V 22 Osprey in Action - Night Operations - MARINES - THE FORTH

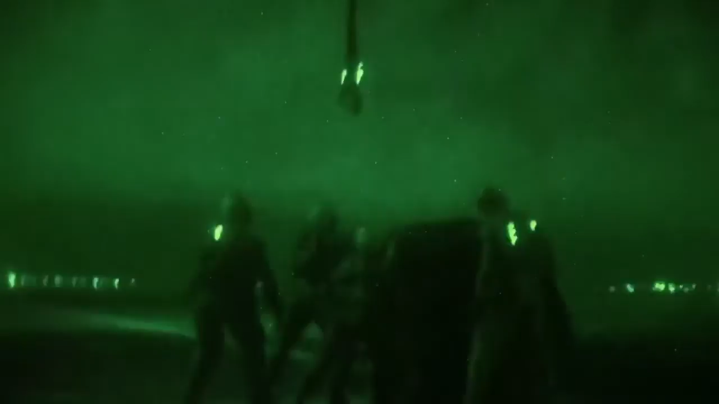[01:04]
and also there's a lot of static electricity that's charged up as the motor is turning,
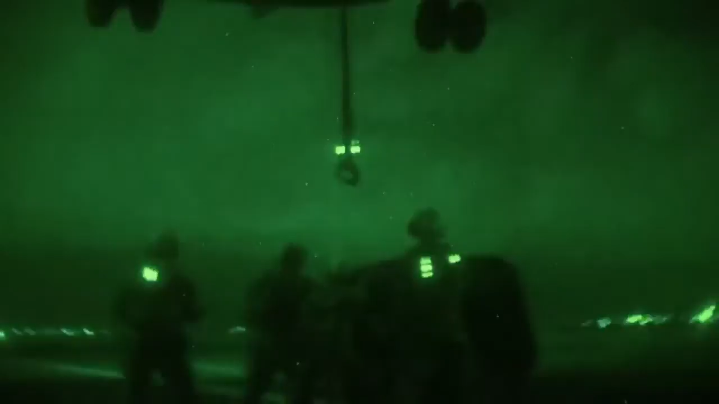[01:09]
so you've got to watch out for us hitting it in the head and getting shocked by the hook.